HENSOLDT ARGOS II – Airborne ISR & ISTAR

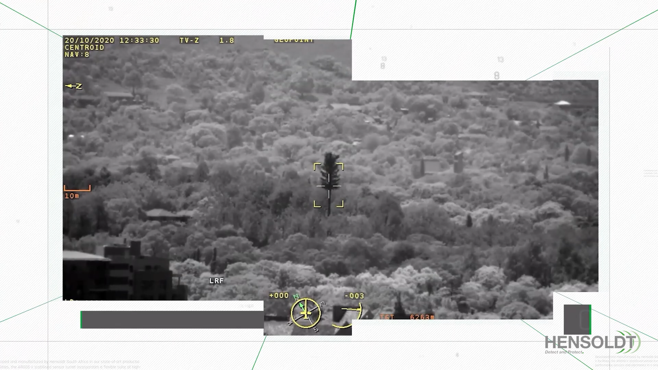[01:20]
equipped with RGB color control, a near-infrared sensor and low-light performance.
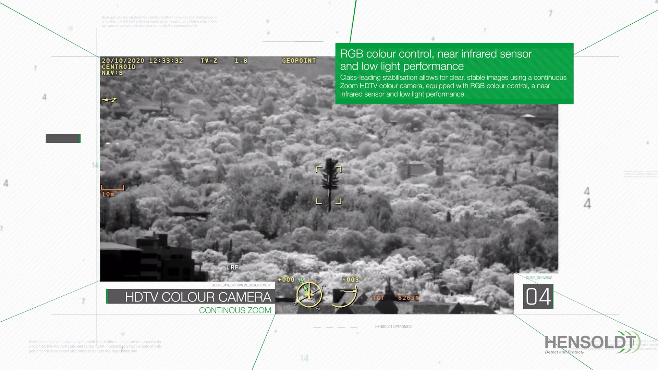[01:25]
A high-definition medium-wave thermal imager delivers in low visibility conditions with a high dynamic range,
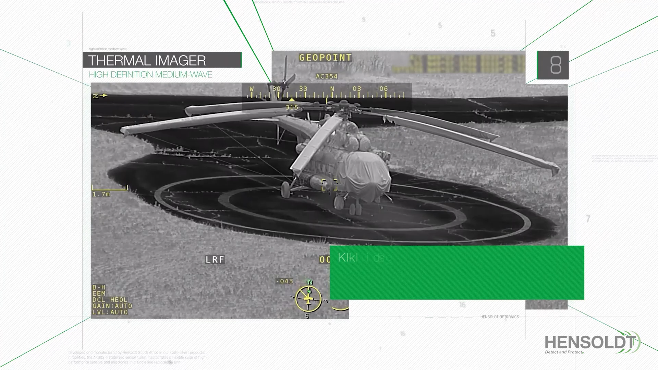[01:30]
continuous optical zoom and pseudo-color function.
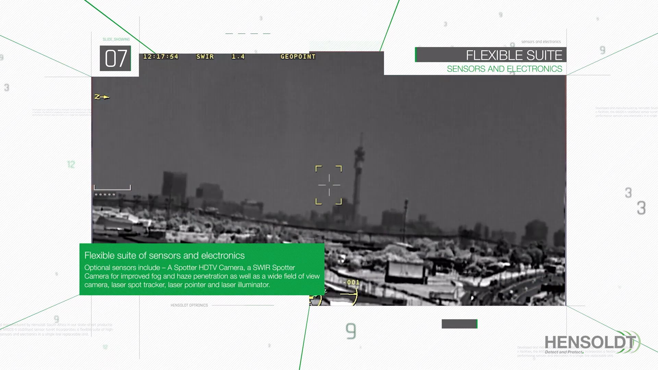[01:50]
a SWIR spotter camera for improved fog and haze penetration, as well as a wide field-of-view camera,